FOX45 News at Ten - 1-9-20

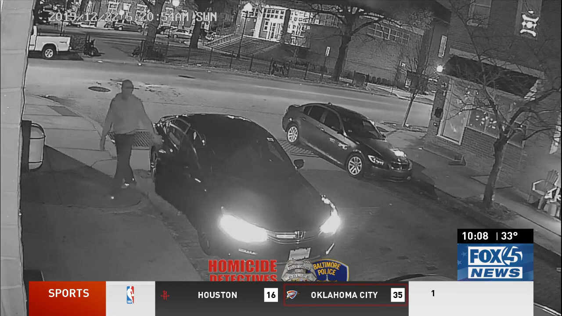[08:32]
In it, you see the suspect walking to the store holding a handgun, wearing all black and a mask.